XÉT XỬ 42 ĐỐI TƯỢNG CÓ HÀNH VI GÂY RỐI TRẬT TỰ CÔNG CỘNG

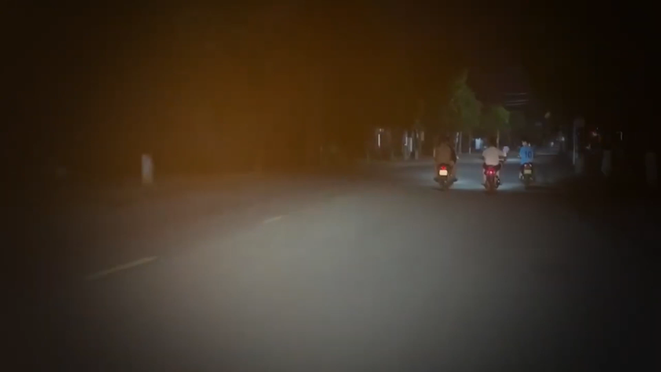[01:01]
Quá trình di chuyển, các đối tượng chạy xe với tốc độ cao, lạng lách đánh võng,
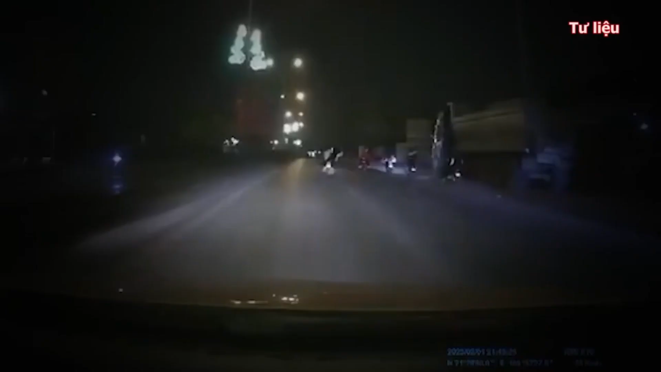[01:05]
gian thanh hàng ngang gây mất trật tự an toàn giao thông, trật tự công cộng. Khi phát hiện tổ công tác, các đối tượng tăng ga bỏ chạy và tiếp tục lạng lách đánh võng, gây dối trật tự công cộng.